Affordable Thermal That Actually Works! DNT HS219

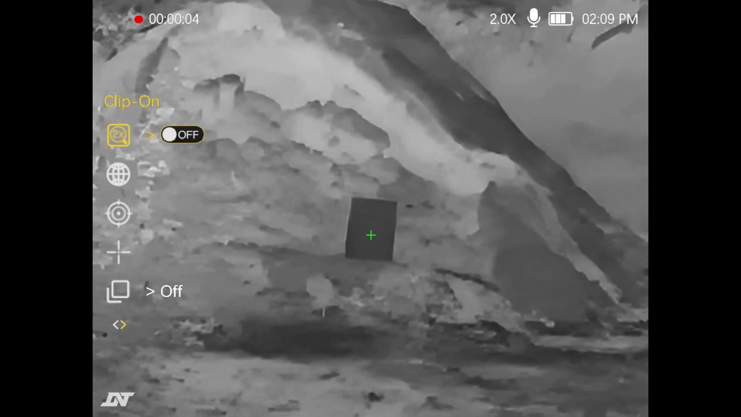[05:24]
All right So I'm going to go in the menu Oh Go back up There's zeroing We'll go to the x All right Put my crosshairs Right in the middle Just start moving over
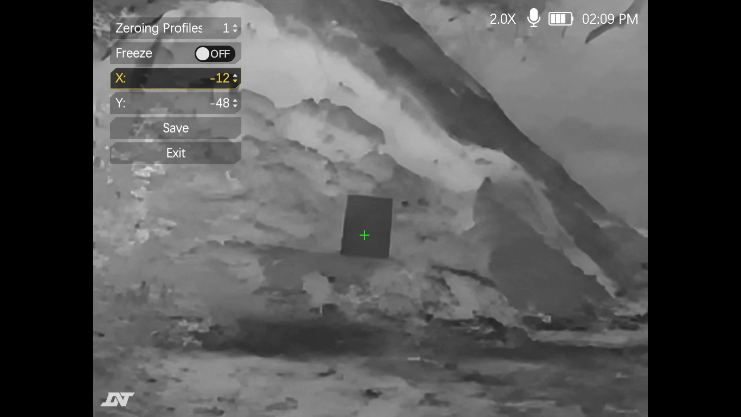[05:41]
To where the shot was And I need to adjust the y And go up
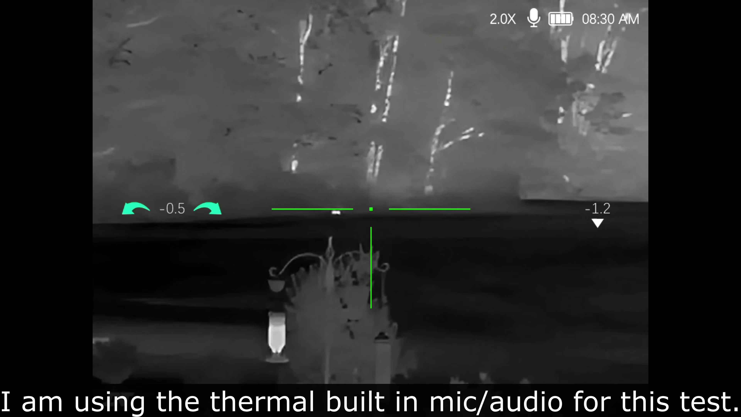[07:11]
Alright We've got a critter Probably a rabbit Or an armadillo
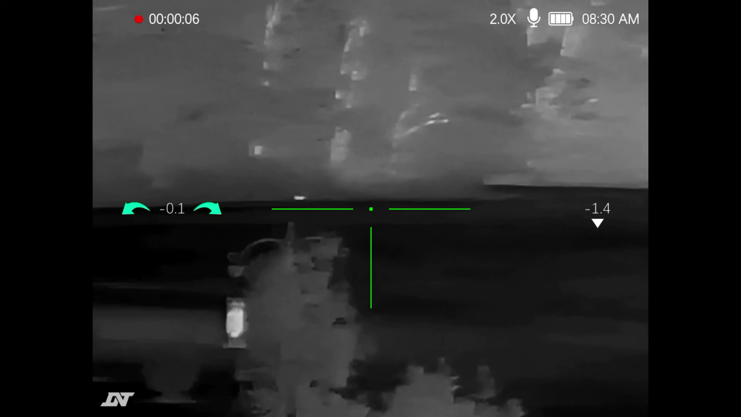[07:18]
That Is a little over 100 yards
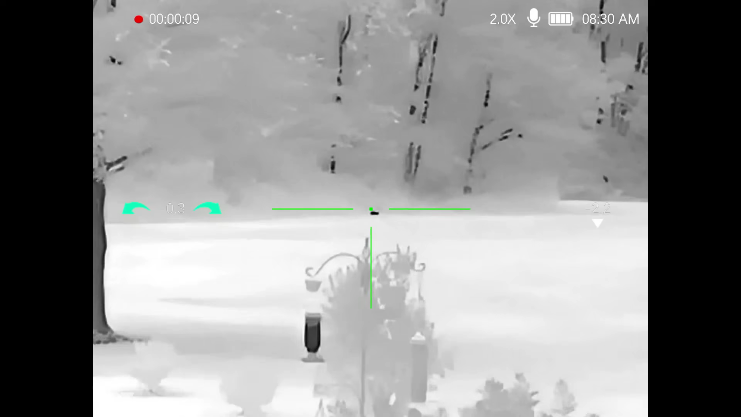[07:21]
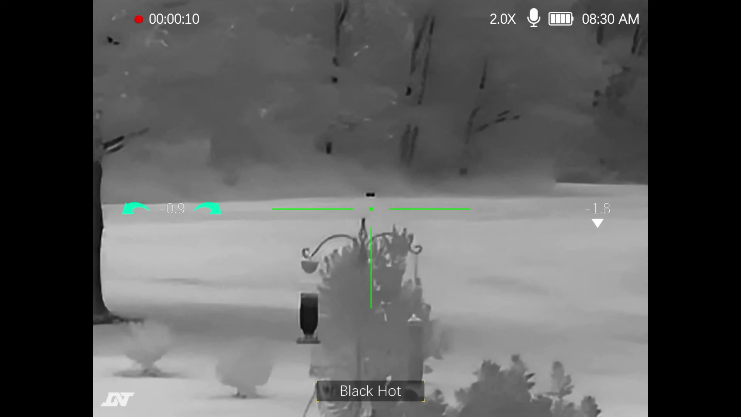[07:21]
Oh See with black cod It's so clear I can tell that's a rabbit
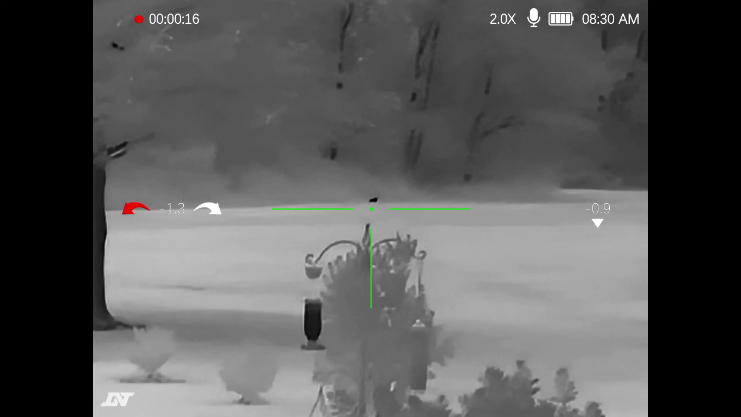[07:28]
Love black hot For the detail There's red hot
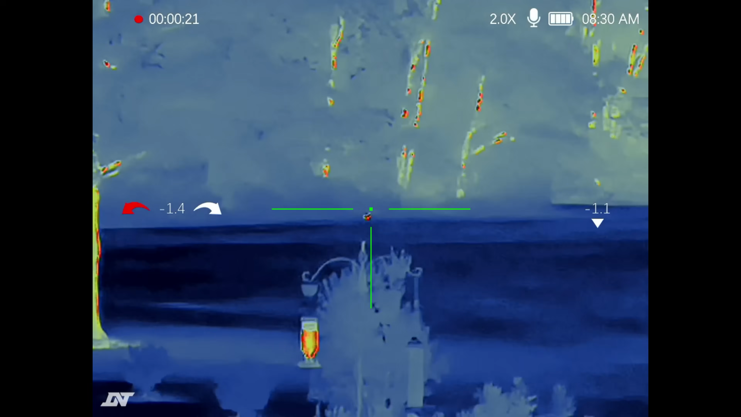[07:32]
Iron
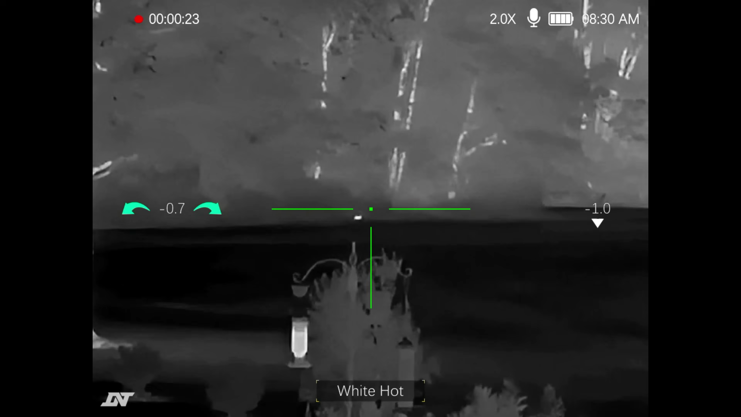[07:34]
White hot It's really good for Quickly identifying something So let's zoom in
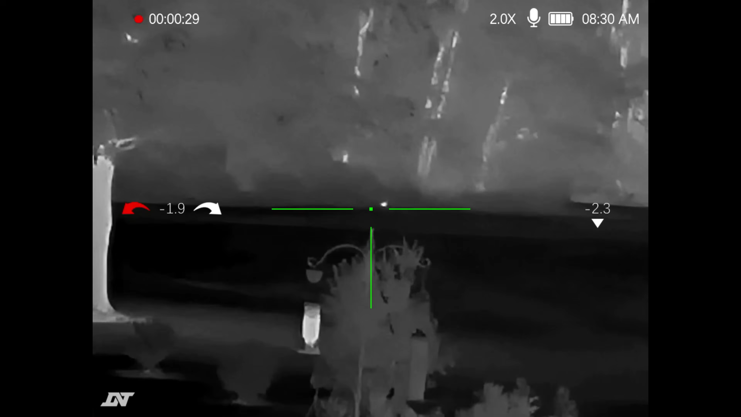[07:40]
Three power Four
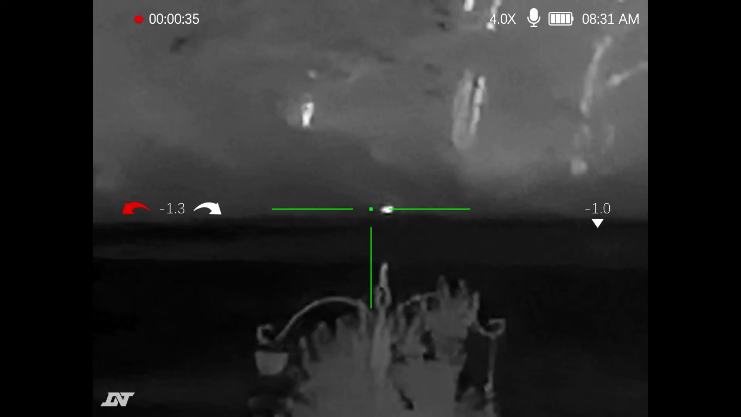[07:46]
Six Getting a little blurry That's understandable With something in this price point I'm adjusting my focus
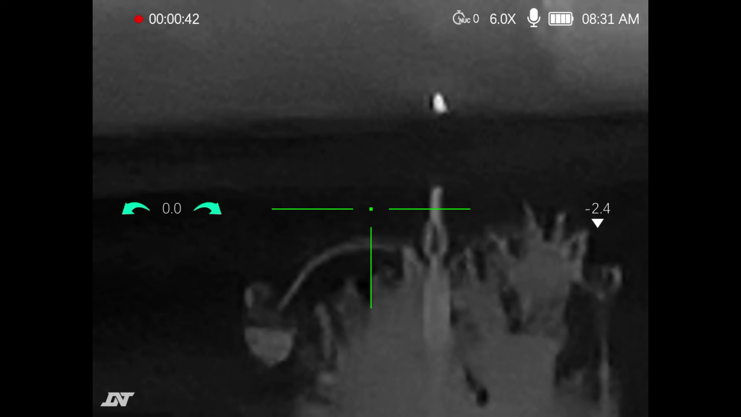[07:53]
Eight power That's crazy I mean you could make that shot If I could hold still I'm not leaning up on nothing
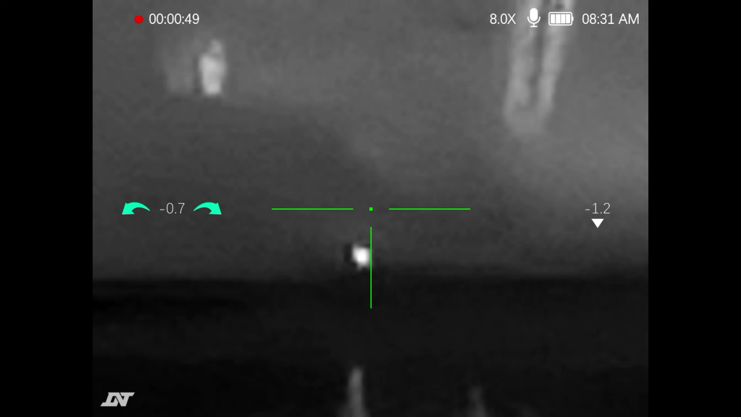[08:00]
Oh man Two power So clear
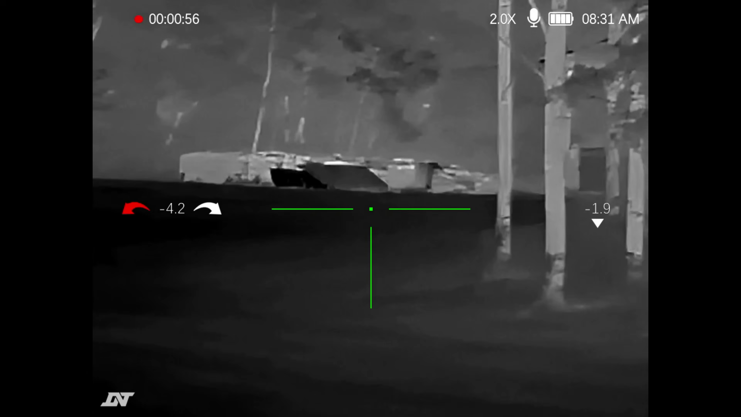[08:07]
I can't believe The clarity I'm seeing
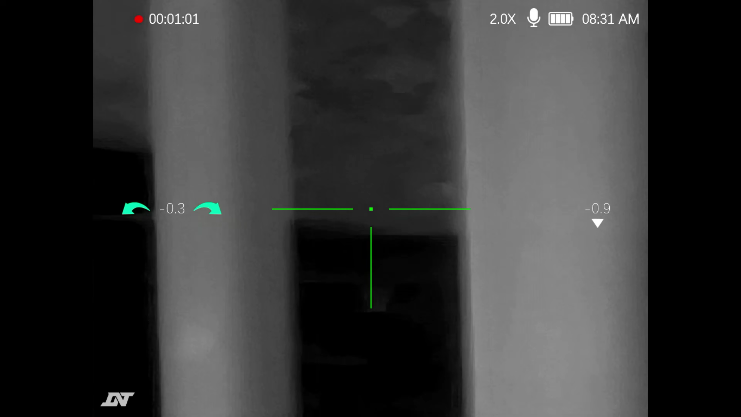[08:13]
Look at there
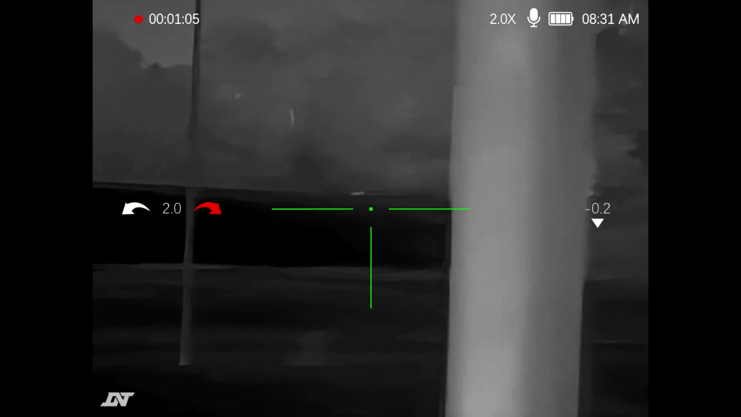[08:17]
Deer That's over 300 That's the back corner of that plot That's 350 To 400 yards
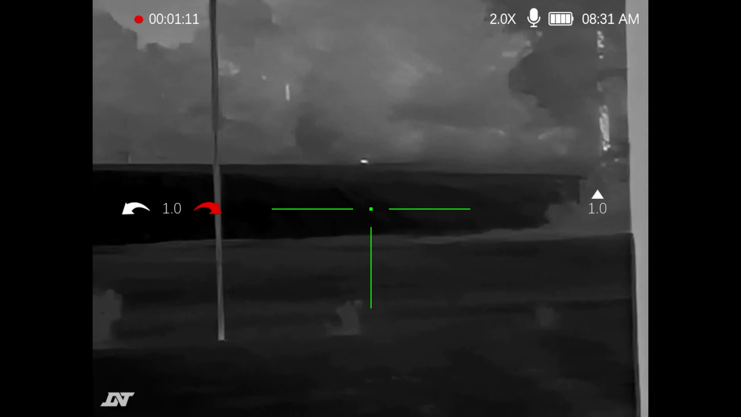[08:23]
I just can't I can't believe this clarity Look at there Another deer coming out
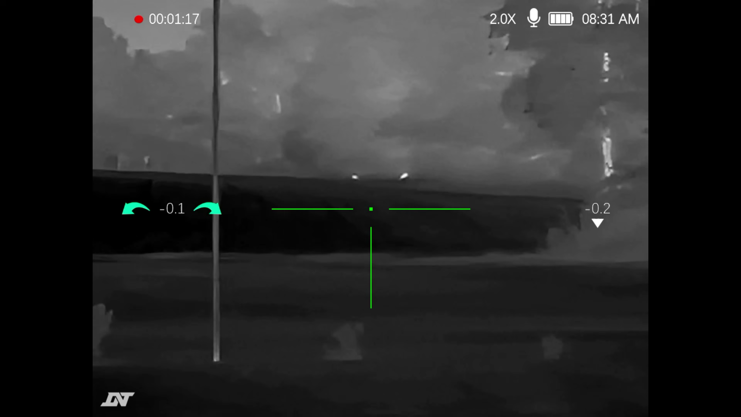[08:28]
I can't believe the clarity The price point Is what I'm trying to say
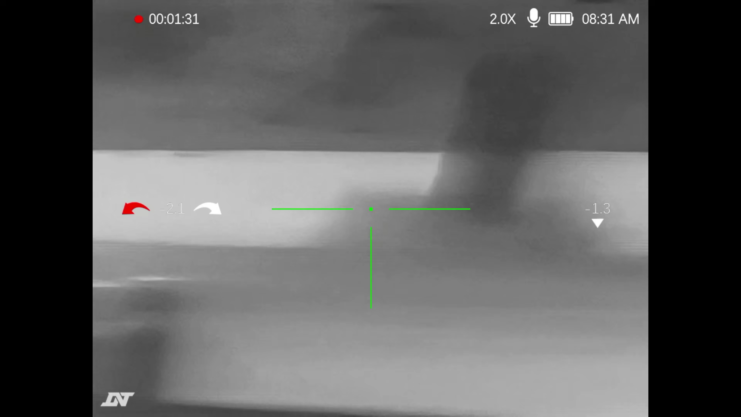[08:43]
Check that out Let's start zooming in And that deer on the right Is a good sized deer
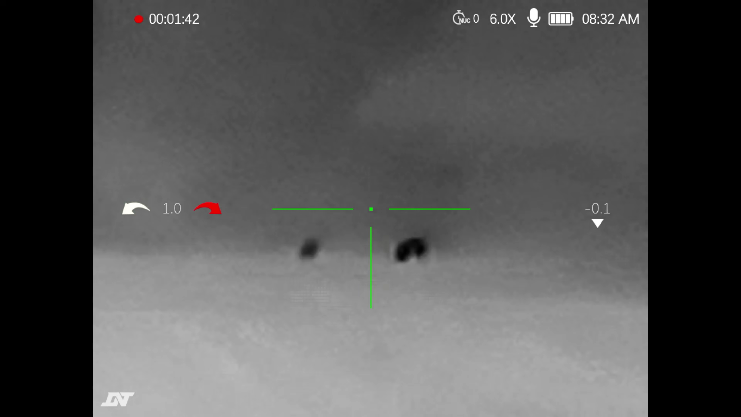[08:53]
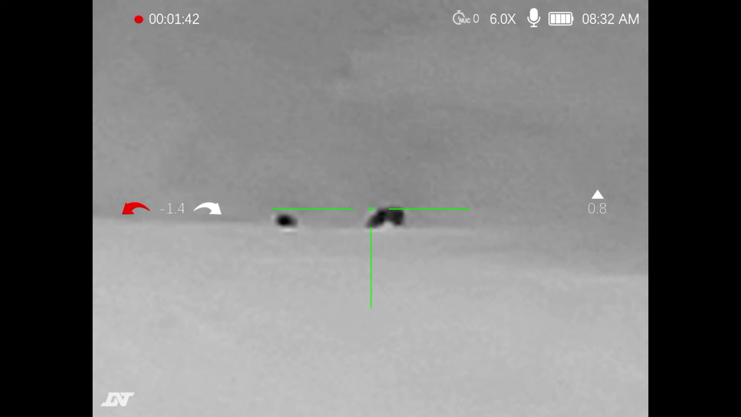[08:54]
I'm shaking Because I'm swatting mosquitoes
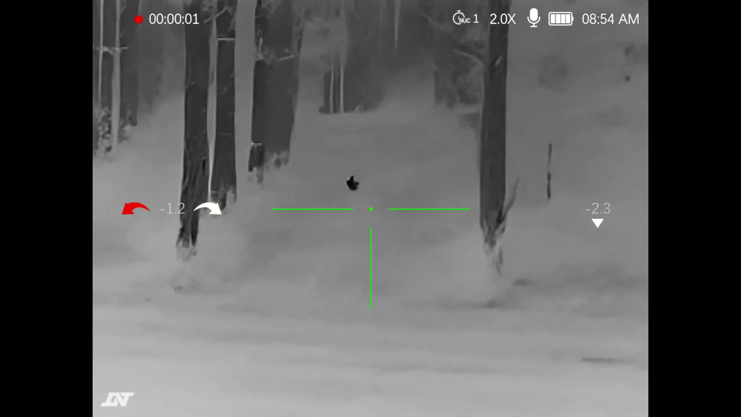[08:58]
Alright I'm going to add the humidity Snapshot to this one This will be my first one ever With the HS 219
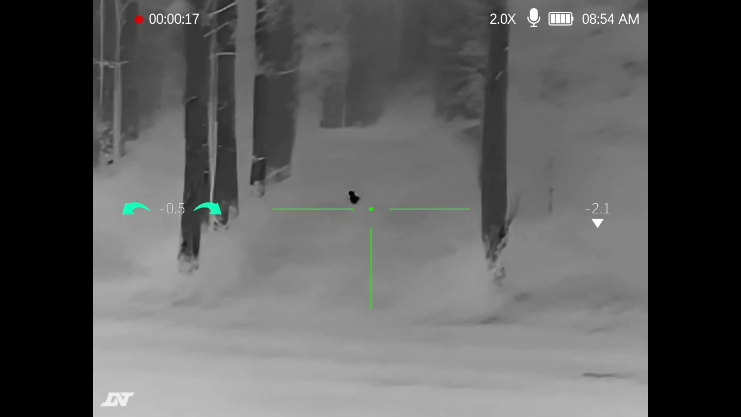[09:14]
Okay If that rabbit Is about 100 yards away
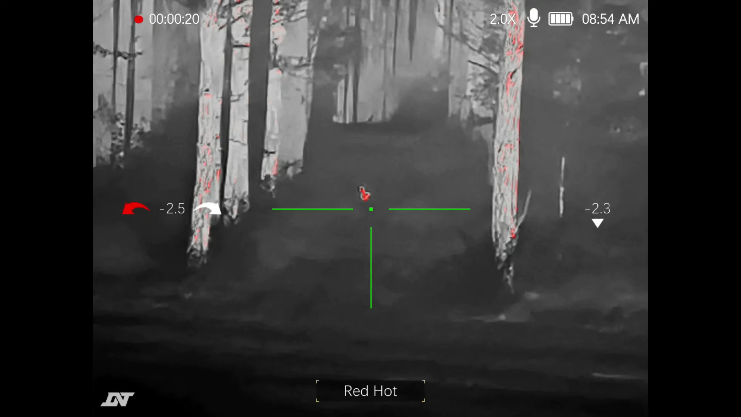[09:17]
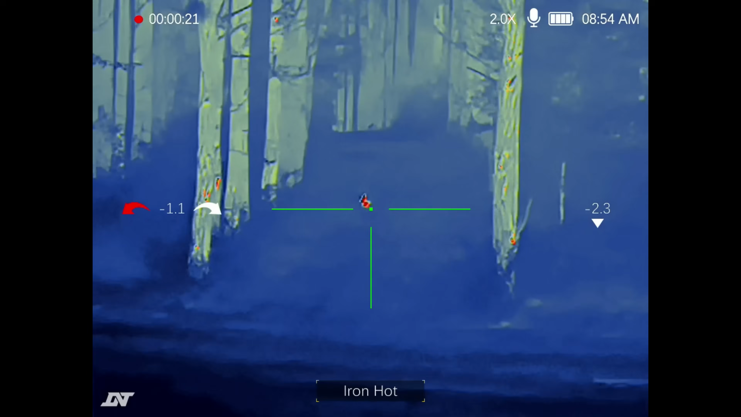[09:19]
Let's go through The different color palettes Oh boy So easy Just bought a white hot
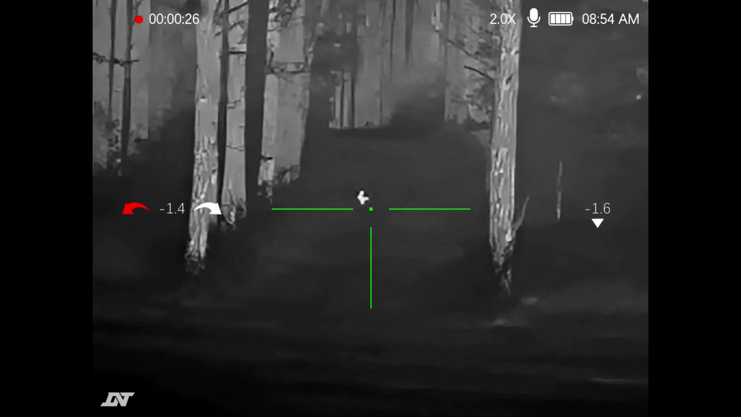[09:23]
Let's zoom on in Three power Four
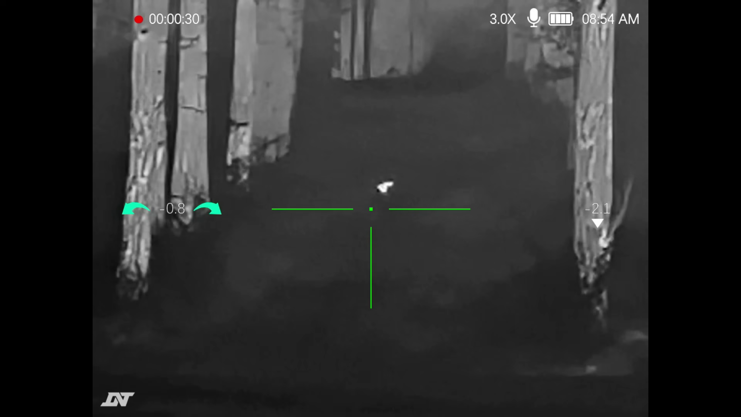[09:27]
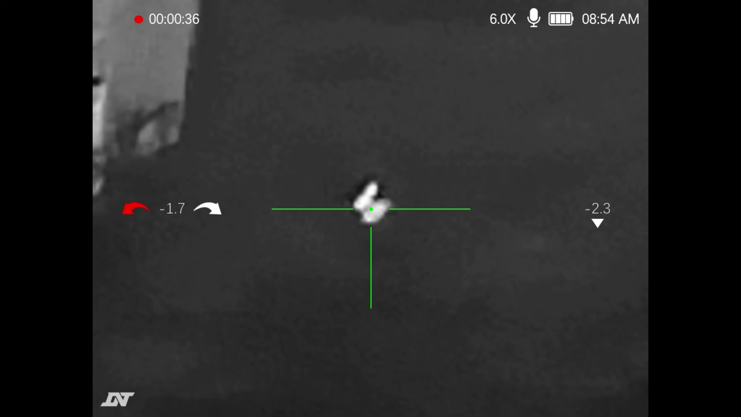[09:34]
Six Oh my goodness Look how easy I can take a shot at Let's say 90 to 100 yards
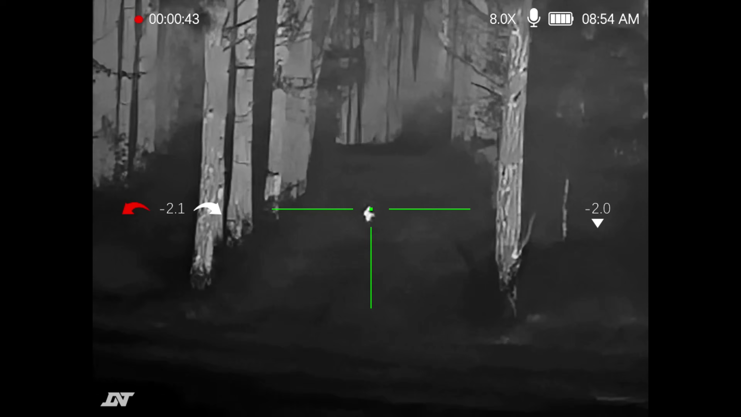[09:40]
Wow Let's keep scanning
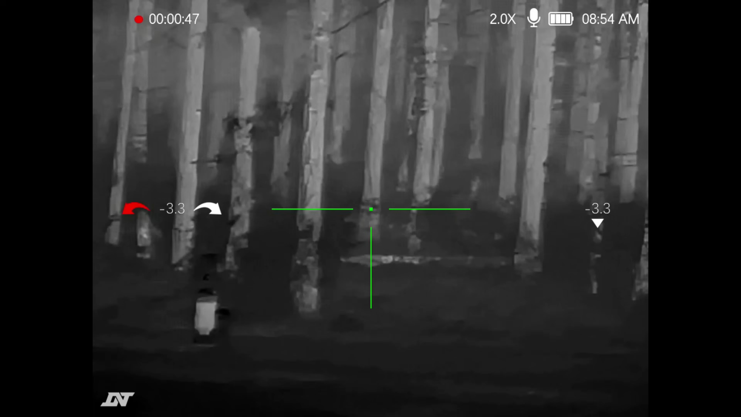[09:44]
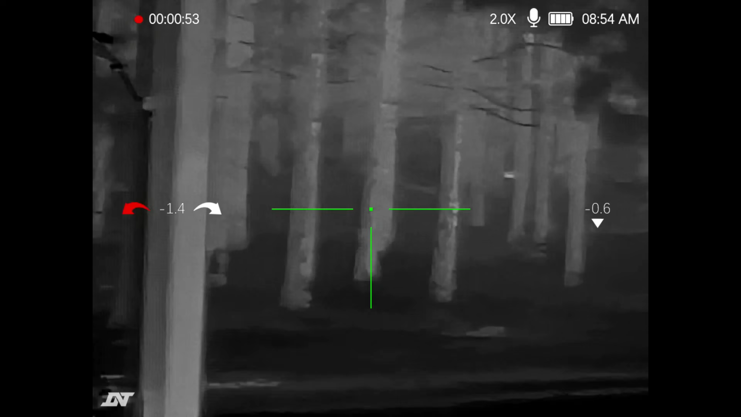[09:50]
Man This looks so good Oh There's something else Out there in the woods
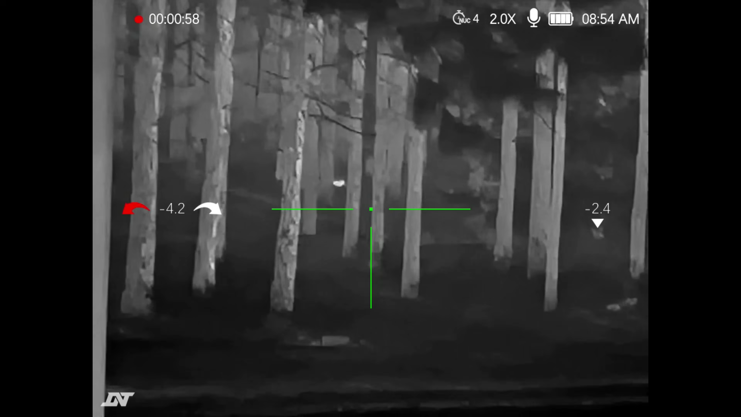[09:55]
Another rabbit Check that out That's 100 Well over 100 yards away